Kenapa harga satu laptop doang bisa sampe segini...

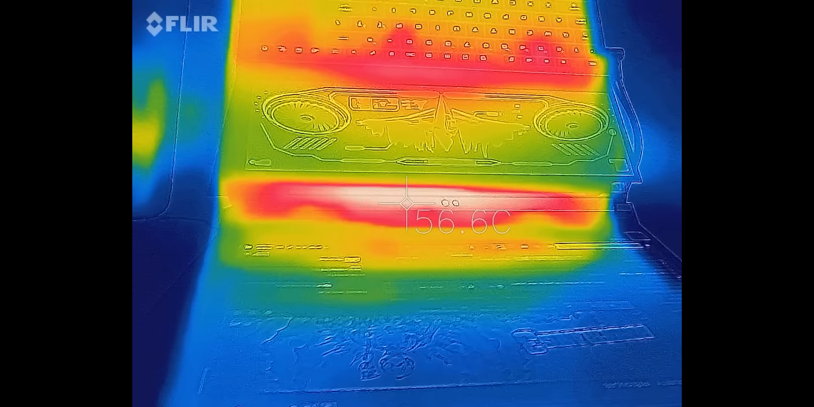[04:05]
Asus ngeklaim sih kalau tambahan ruangnya bisa sampai 30% dan pas saya ngintip suhu laptopnya pakai kamera thermal, memang bagian rongga di bawah layarnya ini punya suhu yang paling tinggi,
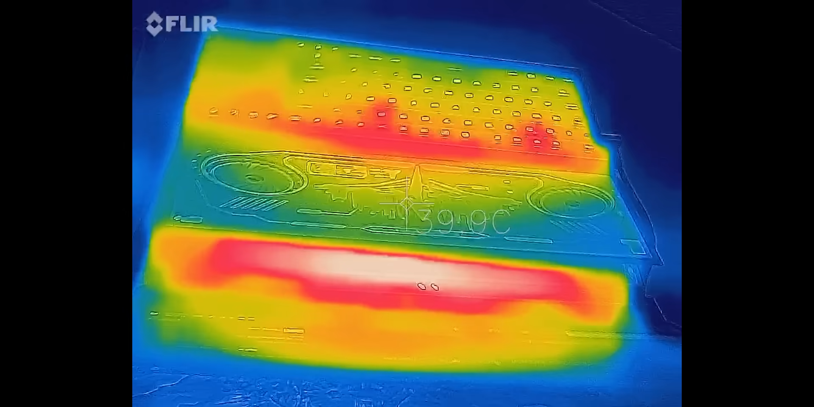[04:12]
bukti kalau udara panas itu paling banyak lewat bagian ini. Sistem yang cerdik sih, padahal kelihatan simple banget, cuma engsel doang,